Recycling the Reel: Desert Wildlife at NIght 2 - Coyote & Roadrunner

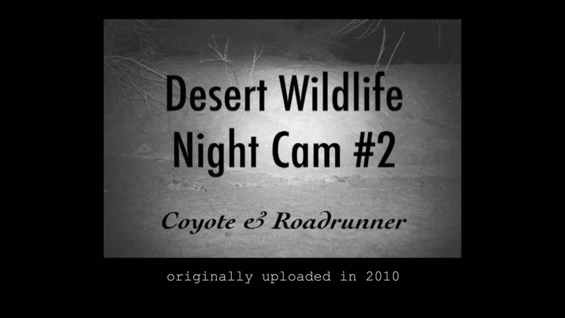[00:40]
Look up in the right-hand corner of the video and you can see the coyote approaching with his glowing eyes.
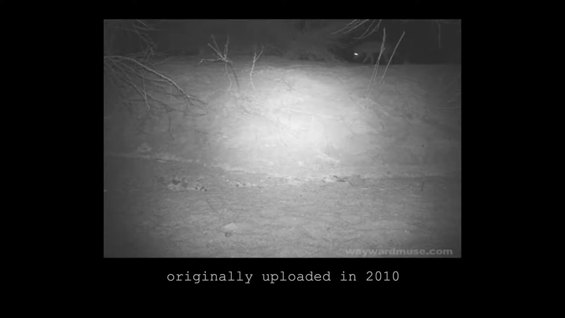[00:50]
This is Desert Wildlife Night Camp number two. Coyote and Roadrunner is what we got. Now, the Tapitum Lucidum is the iridescent reflective pigment layers at the back of the eyes of nocturnal animals, which makes the eyes look like they're glowing and shining when illuminated in the dark. Its purpose is to enable these animals to see better in the dark. It does this by processing the light two times instead of once.
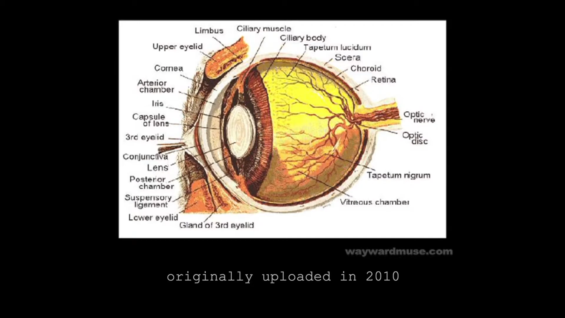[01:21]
First, when initially stimulated by the object, the reflective layers magnify the light rays to enhance the vision.
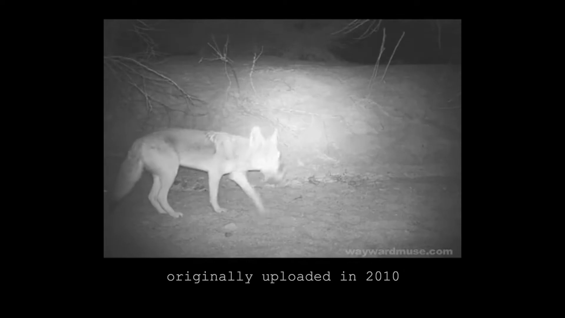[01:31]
And then second, they reflect the light back out of the eyes onto the object like a spotlight. This works best in the dark, of course. Shine a bright light on the animal and that's just too much for the Tapitum Lucidum. It puts it in an overload, so the animal will either run away or just stand there in shock, like a deer in the middle of the road about to be hit by an oncoming car. Here it might look like the camera is shining a big white spotlight on the coyote, but no.